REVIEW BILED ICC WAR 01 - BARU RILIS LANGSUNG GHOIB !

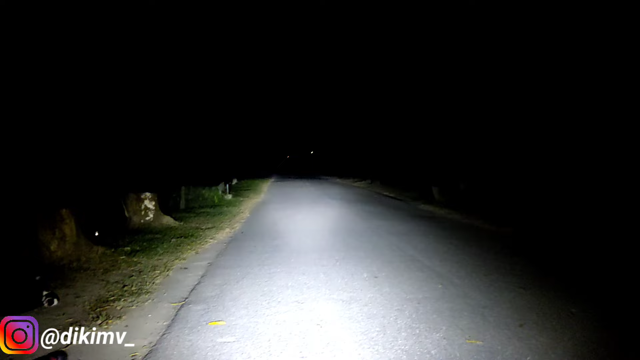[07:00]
Dalam pengukuran Wattmeter tadi guys ya Dan itu 46 Stabil Dia gak turun-turun lagi guys Jadi cahayanya Sangat oke banget Dari ICC War Inilah kenapa Dia gaib Di pasaran guys ya Nah Sedangkan Untuk high beam nya Dia juga memiliki High beam yang Cukup tebal Dan cukup mantap Tembakannya guys ya Oke jadi kita tes Untuk posisi High beam nya Lampu jauh nya Tuh Lampu jauh nya Cukup mantap guys ya Ya untuk